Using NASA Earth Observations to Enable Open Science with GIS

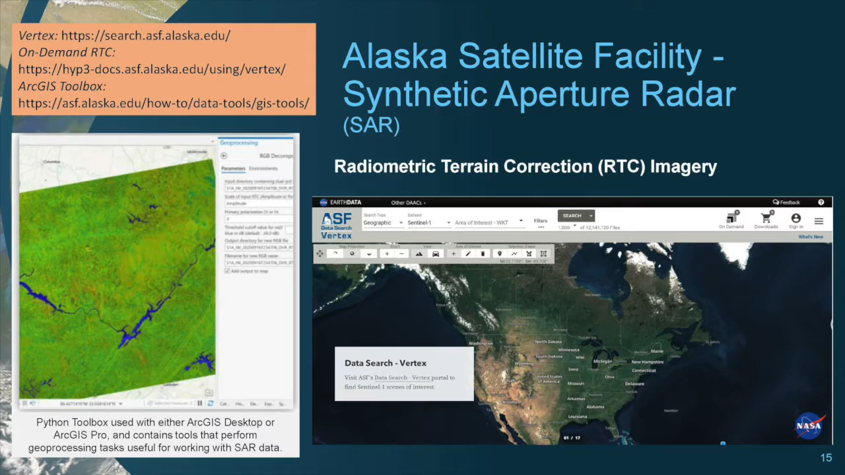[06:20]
They have several data recipes and an ArcGIS Python toolbox for integrating and analyzing SAR data into GIS. The Oak Ridge National Laboratory Spatial Data Access Tool, or SDAT,